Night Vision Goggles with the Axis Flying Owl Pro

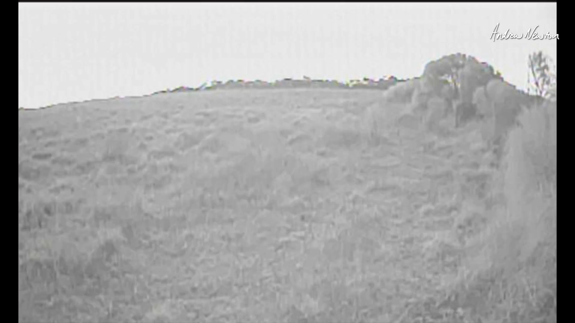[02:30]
But there we go, there's the comparison between the night goggles. I'm not actually looking through them at the moment so I can't actually see but that's going to be pretty clear compared to the camera I would imagine.
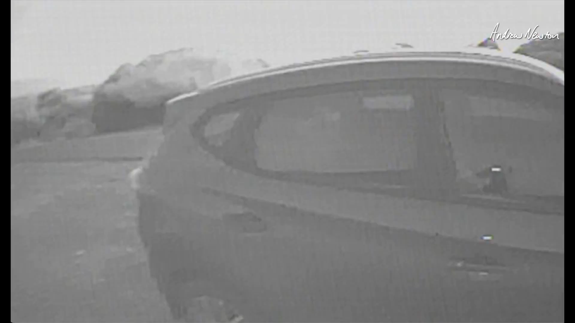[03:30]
So these actually do work reasonably well as night vision goggles.